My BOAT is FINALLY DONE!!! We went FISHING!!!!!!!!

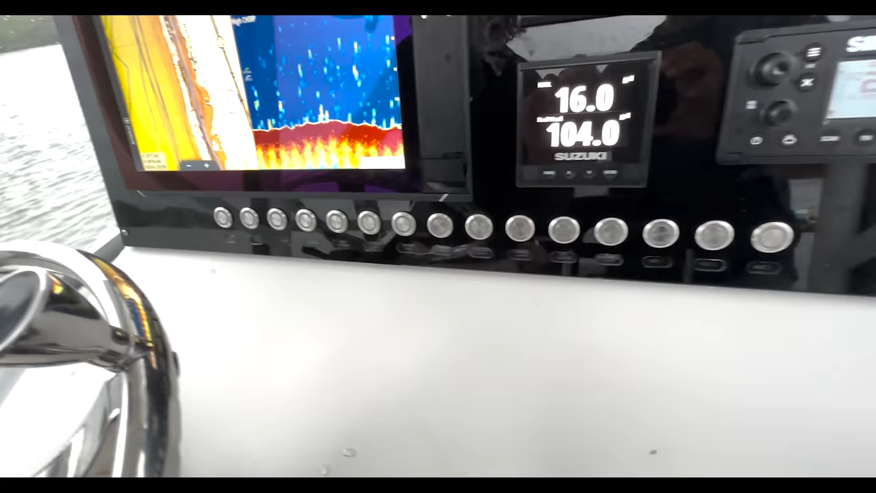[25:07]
what do we got they don't even know go ahead and tell them everything these are all the
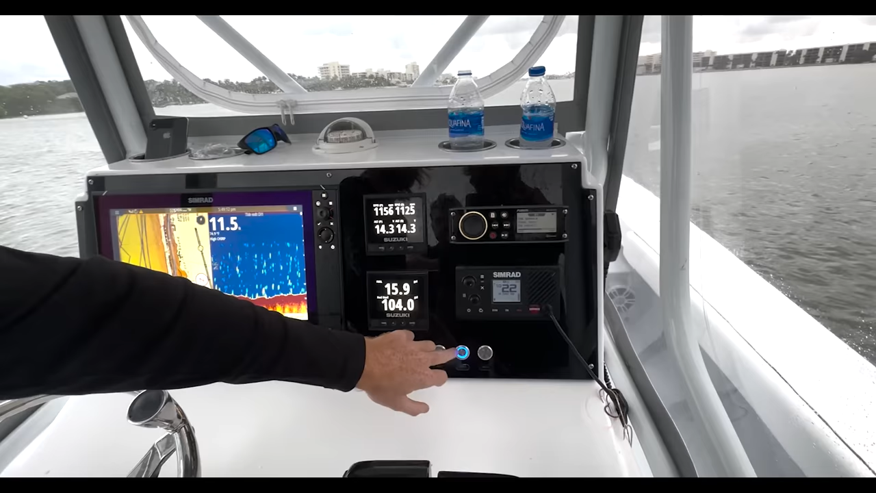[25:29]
and then accessory three is there's lighting all in the hatches yes so there's lighting in the hatches when uh it's dark out we want to be able to see the hatches we got separate accessory for
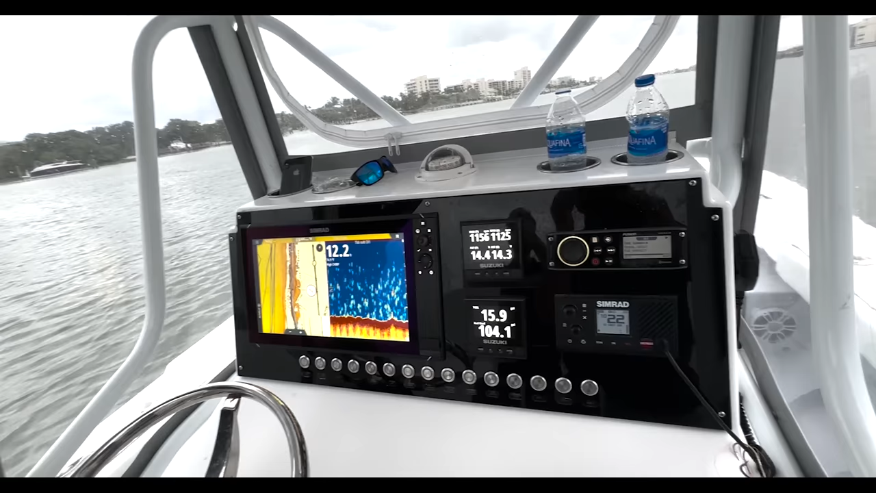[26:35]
radio some radio which works great i don't have any problems with that no eight foot antenna up top yep